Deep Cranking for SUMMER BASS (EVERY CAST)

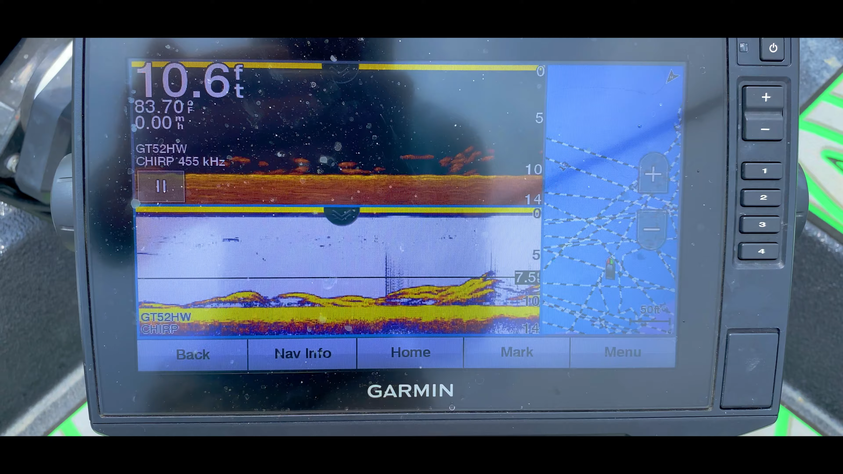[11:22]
On screen: depth 10.6 ft, water 83.70°F
It could be white bass and largemouth mixed in. That all looks like white bass, all stacked up like that,
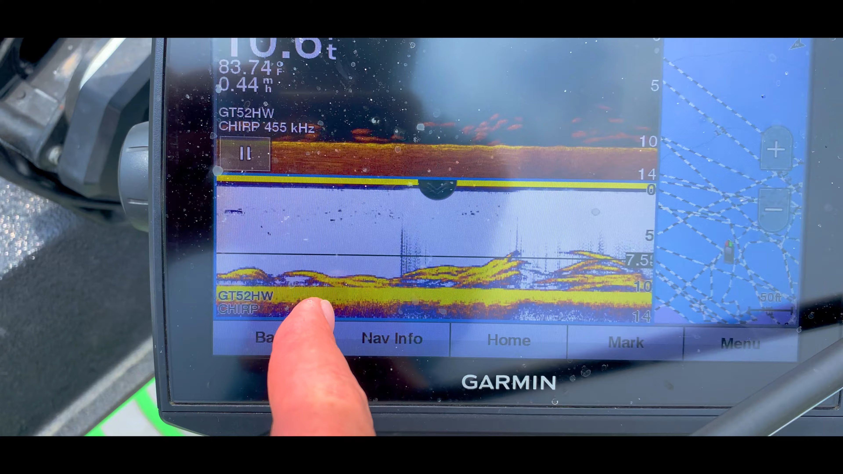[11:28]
On screen: water 83.74°F
but those look like largemouth, kind of more horizontal and spread out like that.
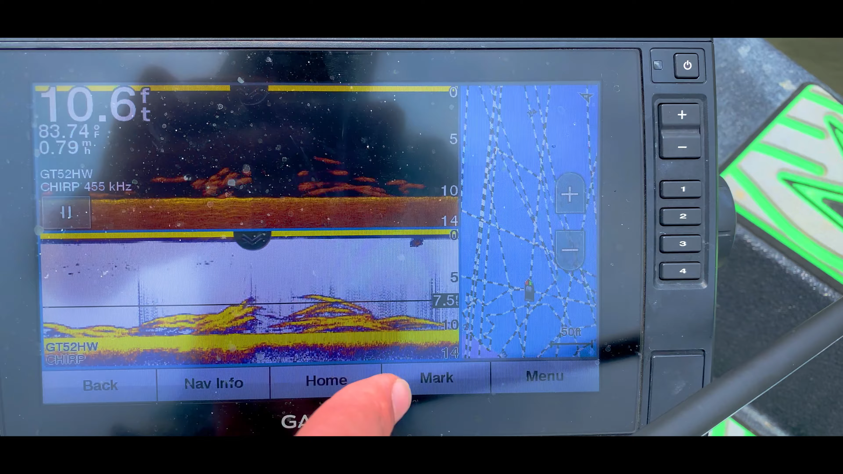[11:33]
On screen: depth 10.6 ft, water 83.74°F
But white bass will stack up on each other like that. So hopefully we can get some more to bite. Let's see.
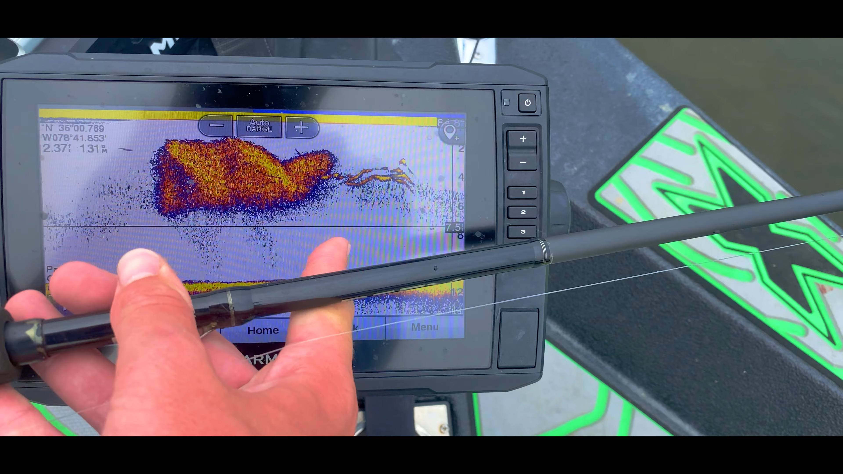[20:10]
There's some fish around it, but that's why there's so many fish here. All that bait right there, they're just stacked.